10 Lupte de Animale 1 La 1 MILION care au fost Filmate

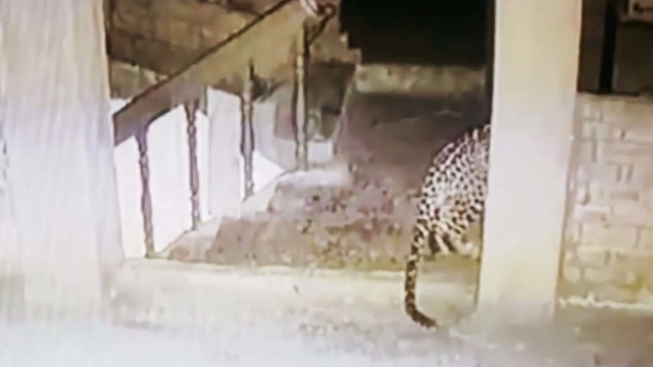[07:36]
Acești doi câini s-au grăbit să apere casa și unul dintre ei s-a trezit în colții leopardului.